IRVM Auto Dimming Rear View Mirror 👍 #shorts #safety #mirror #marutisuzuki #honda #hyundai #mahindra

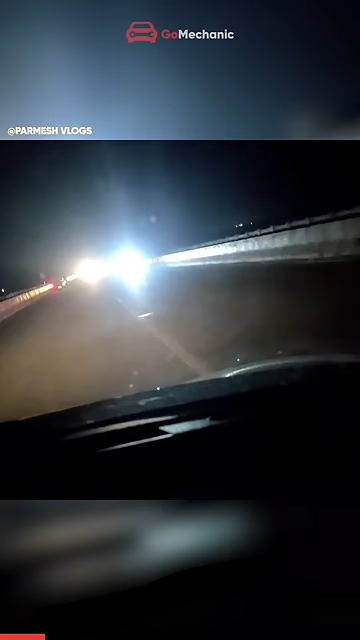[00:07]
motor vehicles act के तहत high beam के miss use पे जुर्माना भी है पर आप और हम तो जानते ही हैं कि इसका enforcement कहा होते हैं Thankfully,
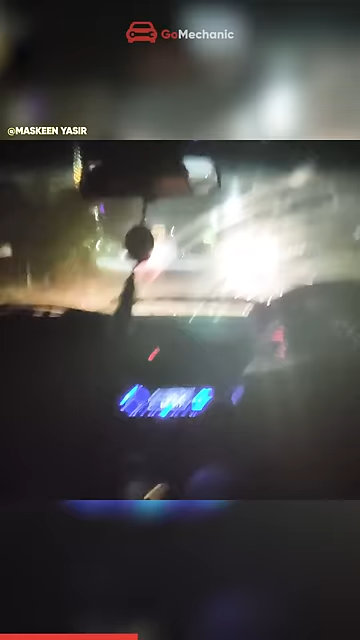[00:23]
light पड़ती है तो होता है flash blindness
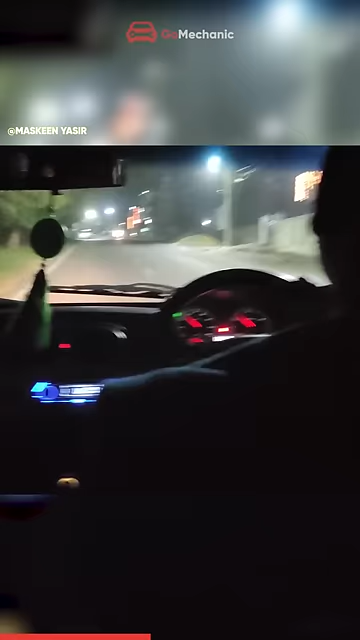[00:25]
अब light तो बंद हो जाती है बट रह जाता है blind spot इसे कहते हैं troxler effect Troxler effect से आपका reaction time 1.4 second से कम हो जाता